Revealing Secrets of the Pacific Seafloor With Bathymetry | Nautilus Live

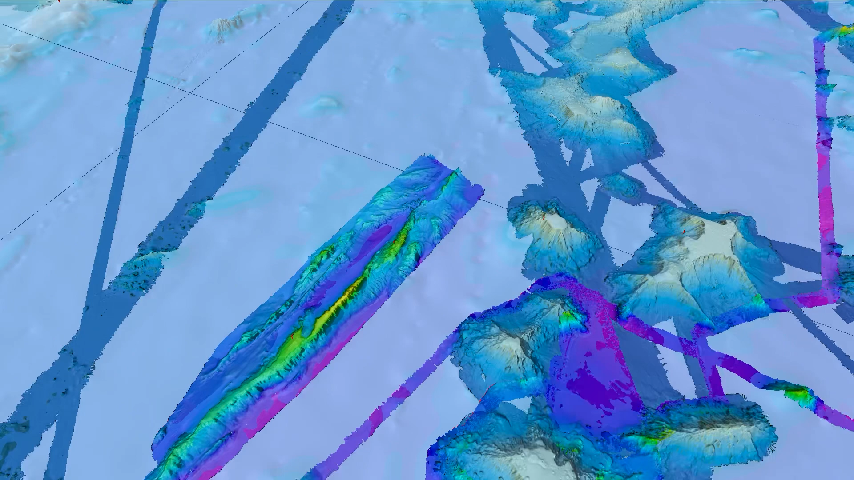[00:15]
As we zoom in here you can see the base maps underlying the previously collected data with our current progress processed with
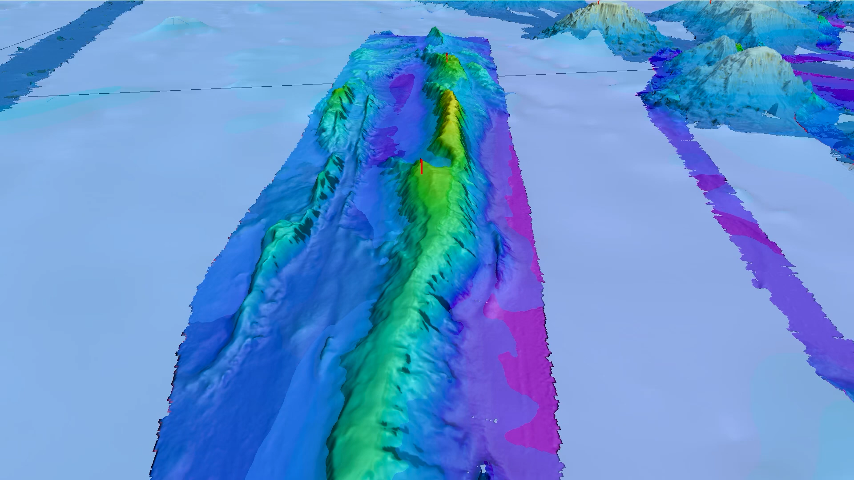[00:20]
QPS software depicted within the rainbow color map scheme. Red markers indicate potential ROV dive sites.
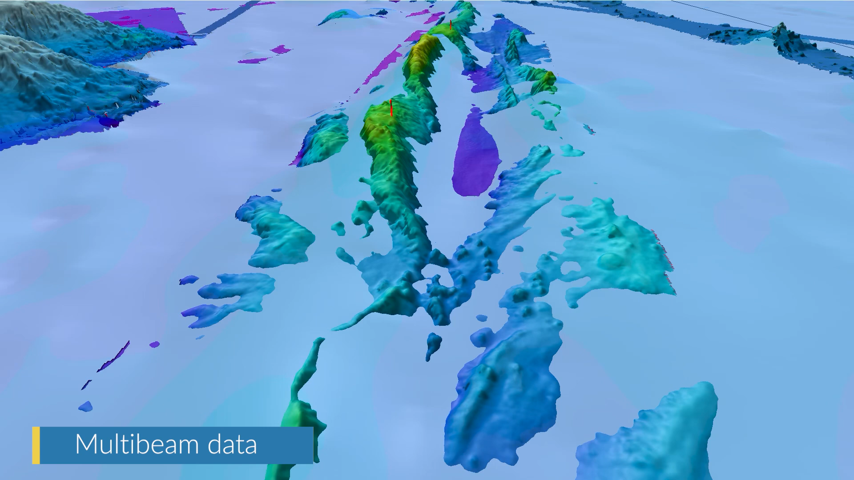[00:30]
This previously unmapped ridge was found to be 136 kilometers in length and ranged in depth from 3200 meters to 5500 meters.
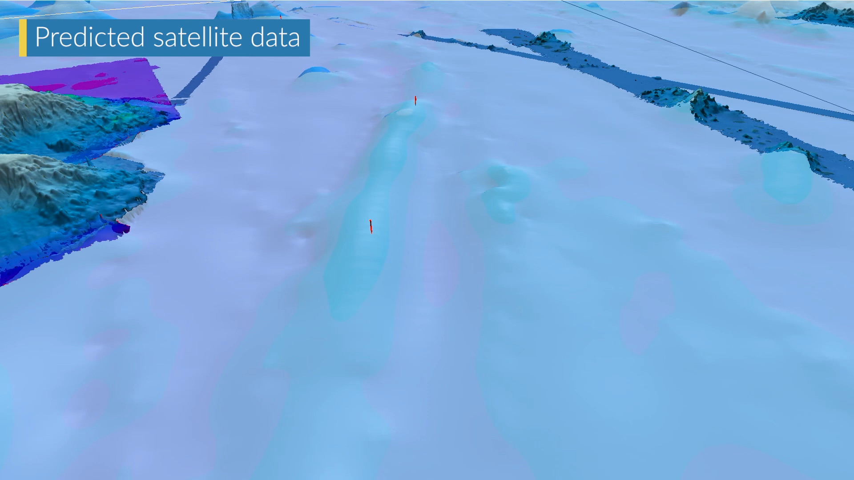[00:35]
The bathymetry of the area revealed the
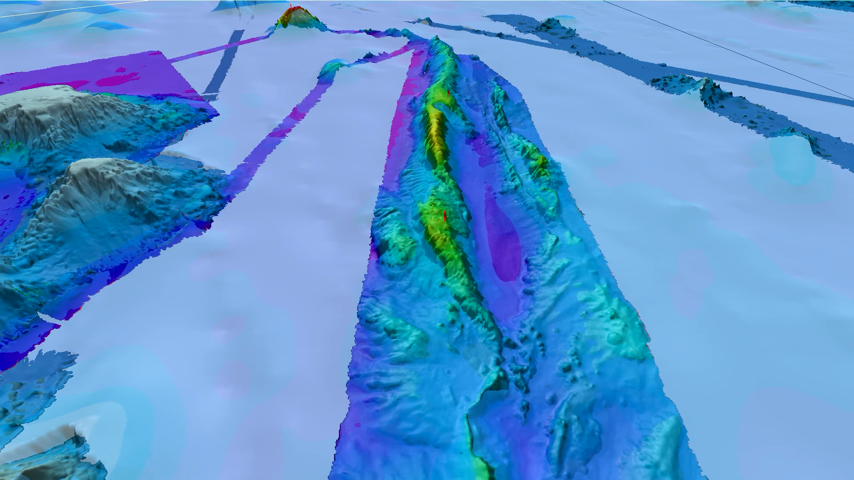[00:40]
complex geomorphology from faulting and slumps to 35 degree slopes which is within the known range for high concentrations of biology.
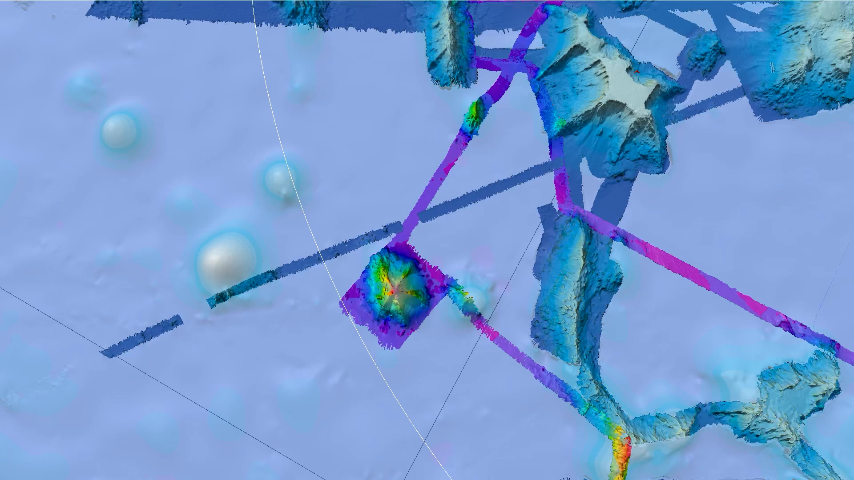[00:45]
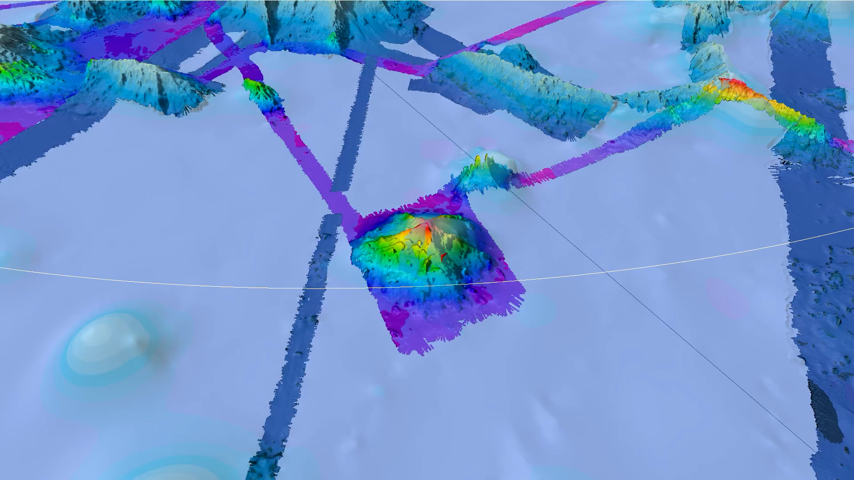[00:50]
As you can see that while the satellite altimetry did indicate the presence of a feature only with measured bathymetry data can we reveal the details of the structure of the ridge.
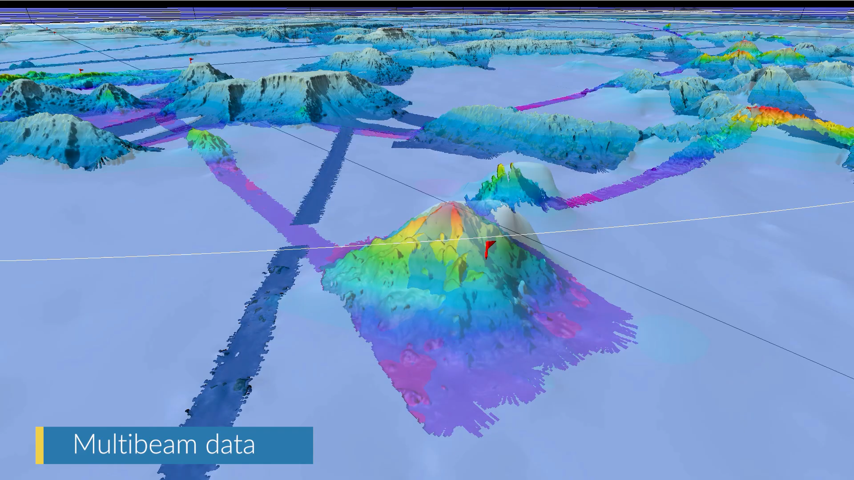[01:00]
From here we traveled south to an unmapped seamount.
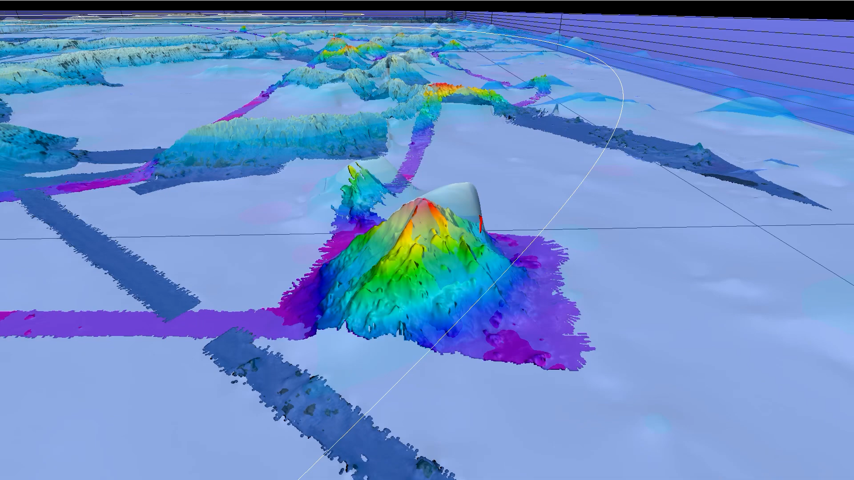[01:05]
This particular seamount was interesting because the difference between the location of the peak according to the predicted satellite data and the measured bathymetric data had a horizontal difference of 7000 meters. The 40 degree slopes and the 1700 to 5700 depth range
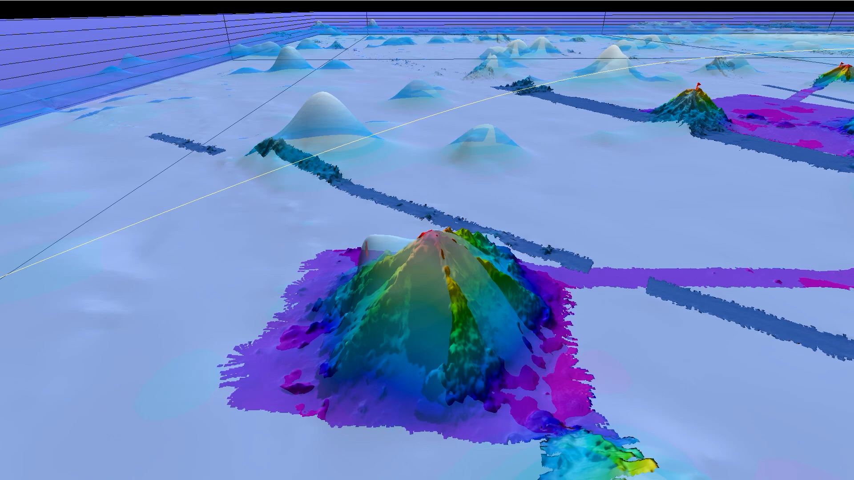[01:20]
make this seamount an ideal target for a potential ROV dive site.
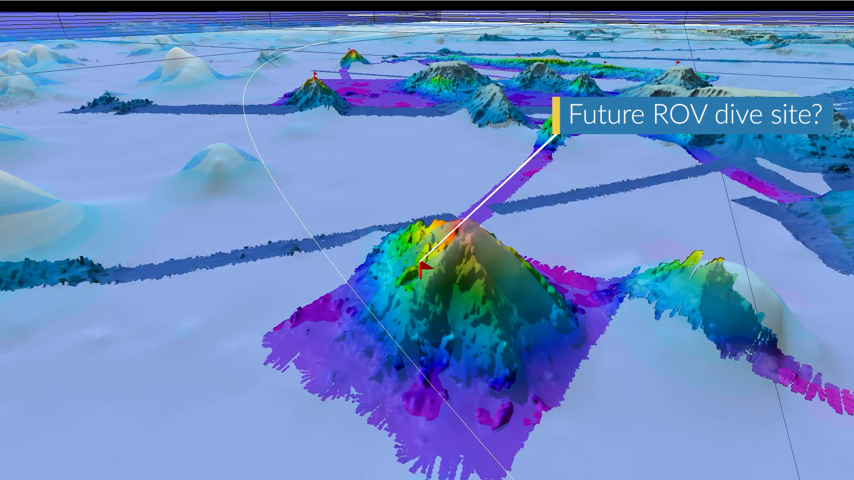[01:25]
Bringing the seafloor into focus through mapping expeditions not only informs future ROV
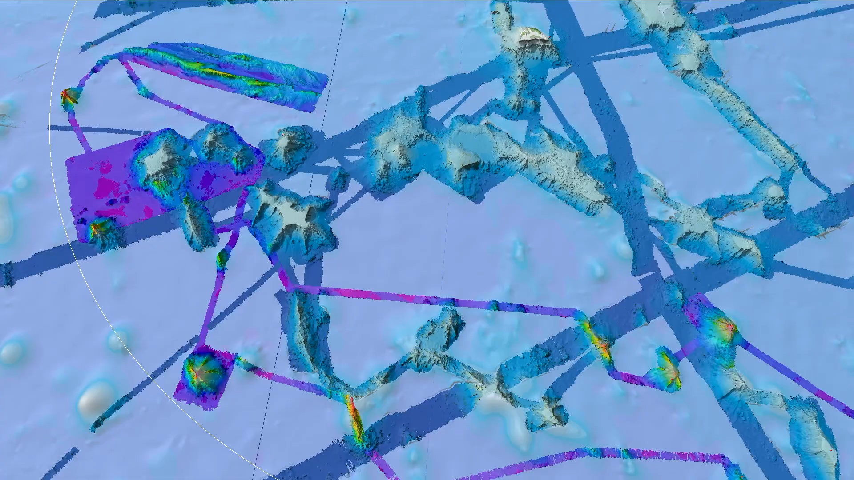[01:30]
dive sites but also provides novel insights of our ocean to the global community.